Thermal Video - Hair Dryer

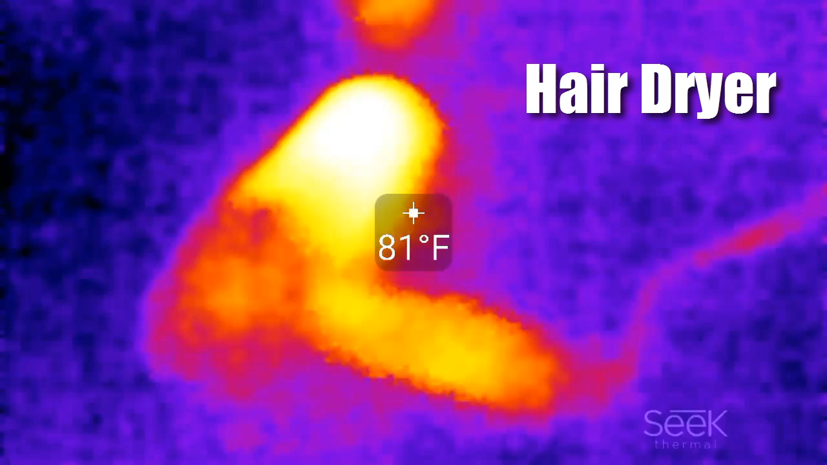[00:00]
On screen: spot 81°F
okay in this video we have some thermal footage of a hairdryer
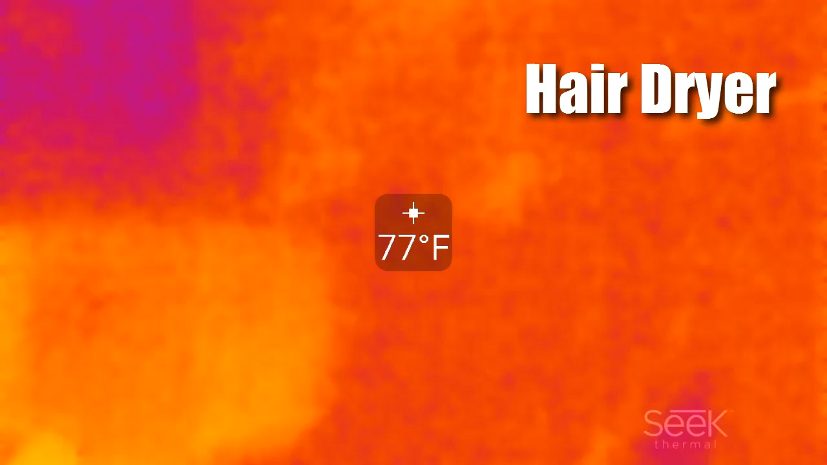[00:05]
On screen: spot 77°F
now had just previously been on for a little
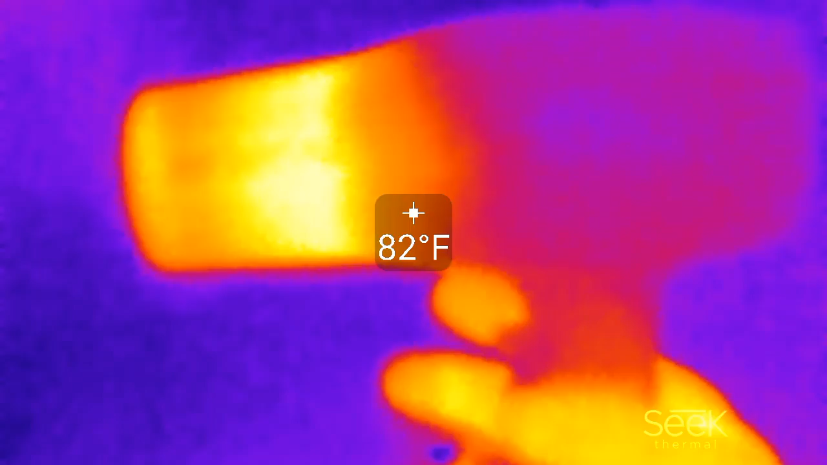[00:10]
On screen: spot 82°F
bit and then it was turned off so here you can see it's turned back on again and you can see mostly it's just the last few inches of it
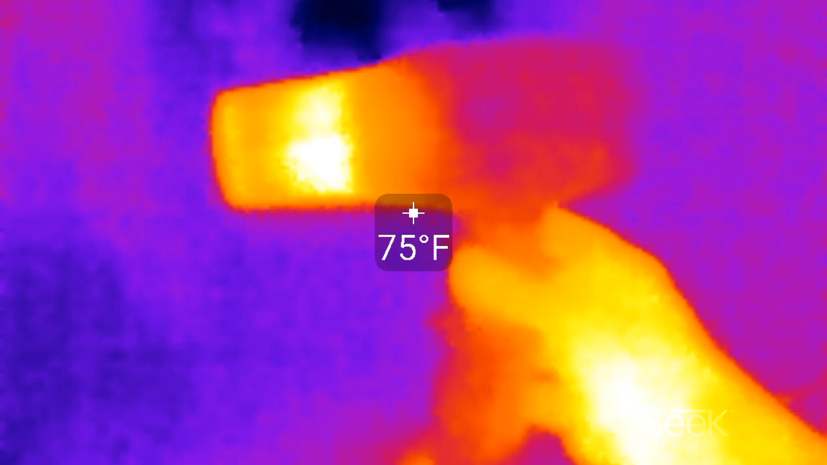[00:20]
On screen: spot 75°F
to actually get warm here if you look on the inside you can actually see the temperature of the
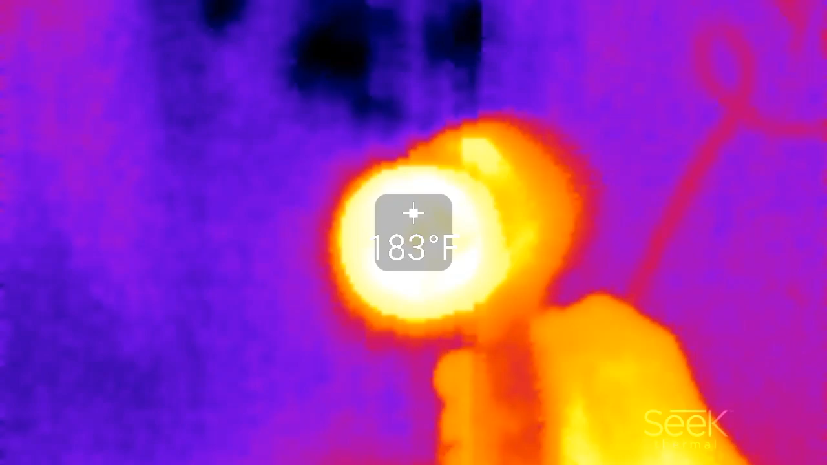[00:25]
On screen: spot 183°F
coil which at its core looks to be about 250 260 degrees
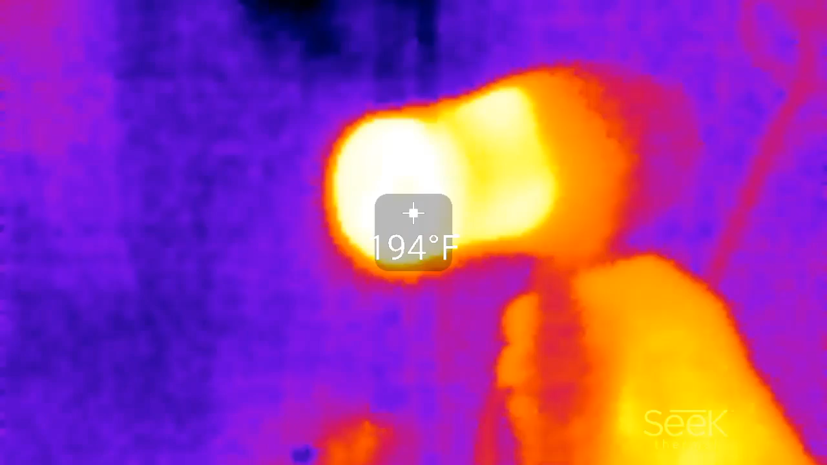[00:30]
On screen: spot 194°F
and then the outside of it seems to be about 80 90 degrees and
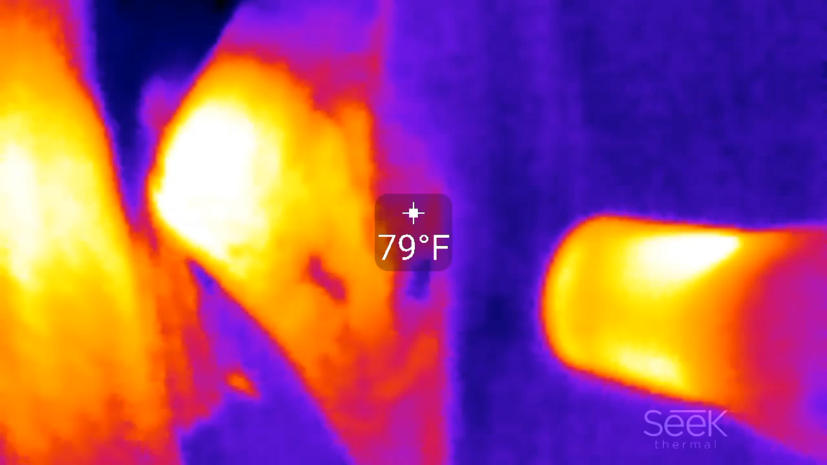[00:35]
On screen: spot 79°F
here we are heating up some towels and get that up to about 90 95 degrees
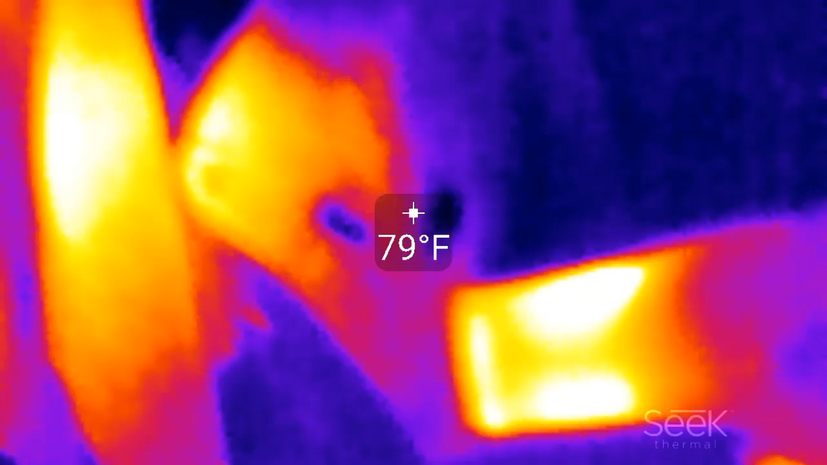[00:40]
On screen: spot 79°F
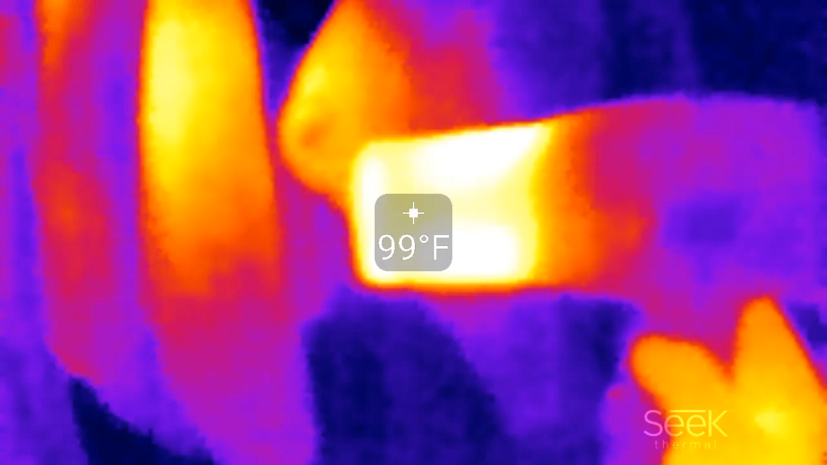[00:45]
On screen: spot 99°F
and again the outside is right around 100 degrees at the tip and you can see the heat kind of spreading
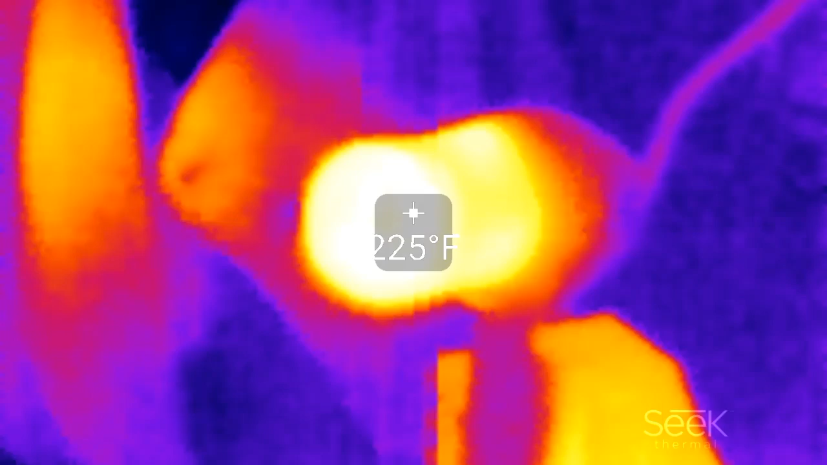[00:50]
and again it's around and here there's a actual button that you can push on it
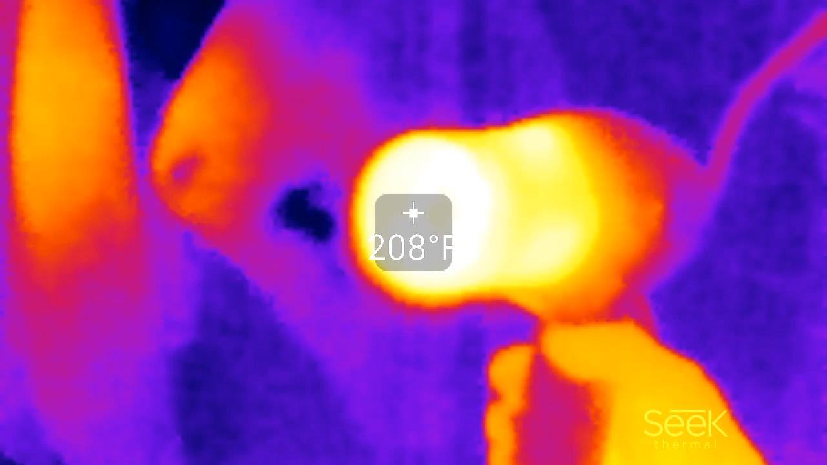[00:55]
On screen: spot 208°F
in this particular hairdryer that turns off the coils so you can see the temperature on
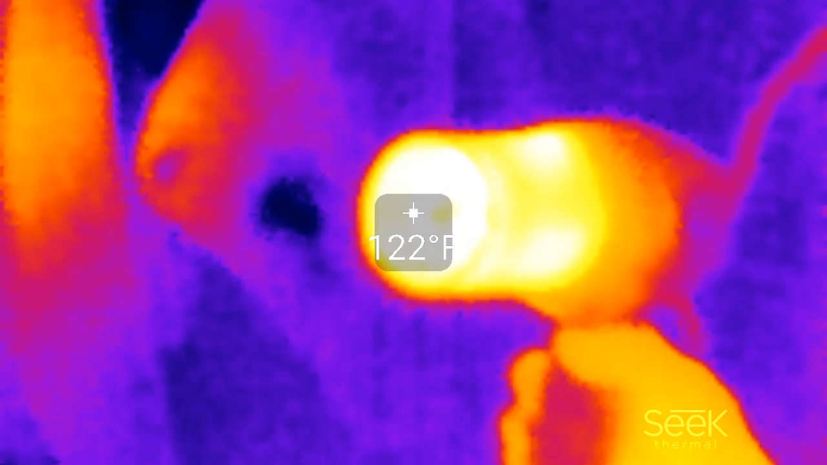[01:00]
On screen: spot 122°F
the inside is starting to go down the outside is still around 100 110 degrees
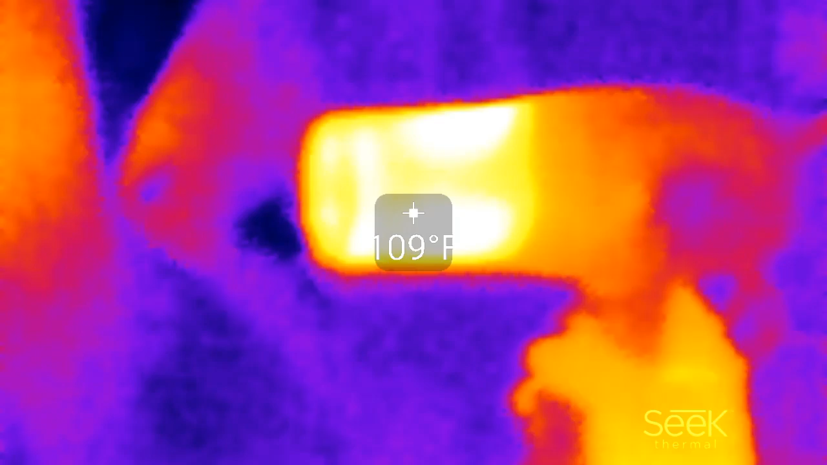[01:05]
On screen: spot 109°F
then as you let it heat back up again and the interior
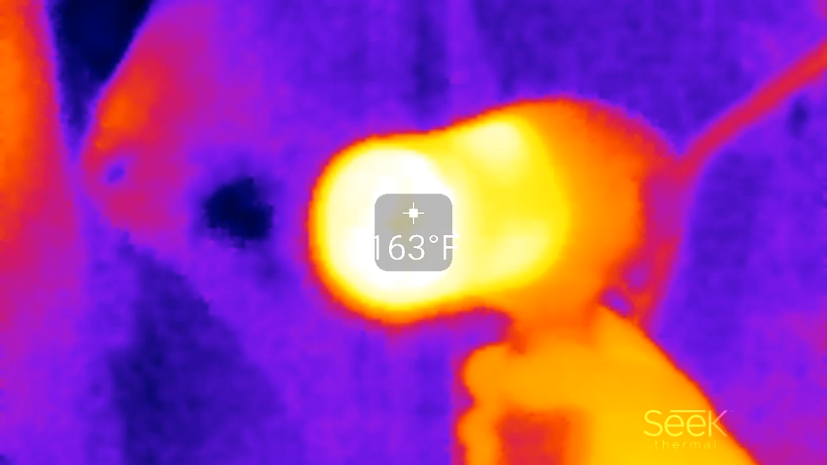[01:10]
On screen: spot 163°F
starts going back up again and gets up into the 250 degree
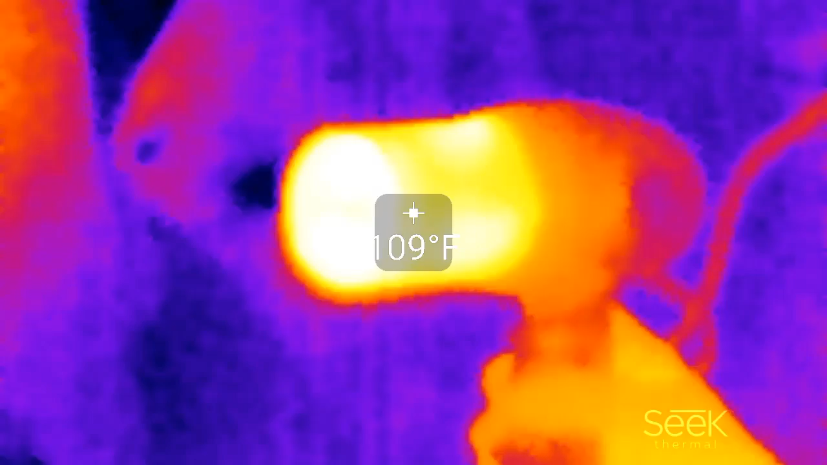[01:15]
On screen: spot 109°F
range so this is what the hairdryer looks like using the seek thermal imaging camera